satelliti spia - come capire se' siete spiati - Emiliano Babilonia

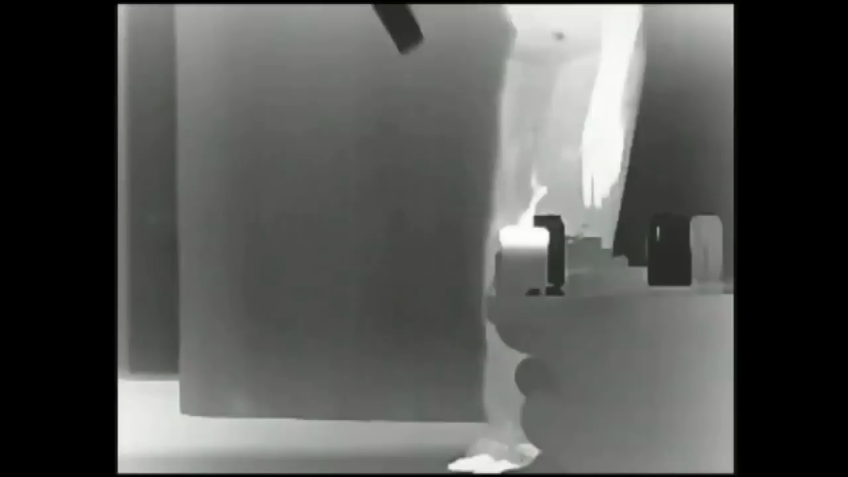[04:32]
Addirittura la telecamera è in grado di vedere le temperature. Guardate, il ragazzo sta spruzzando su una tenda l'acqua fredda e addirittura la telecamera rileva ogni tipo di temperatura sia corporea, fisiologica all'interno della stanza.